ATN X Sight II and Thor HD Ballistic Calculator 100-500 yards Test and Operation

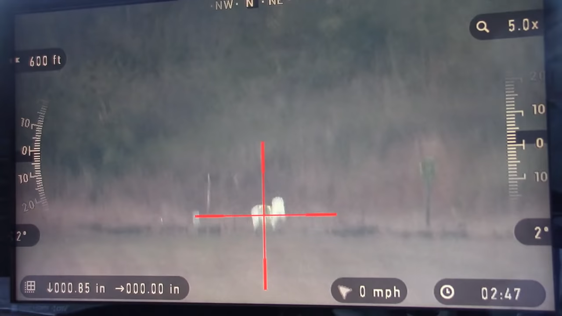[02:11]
Alright, so there was our 200 yard. Let's take one more shot and see how we're grouping back there.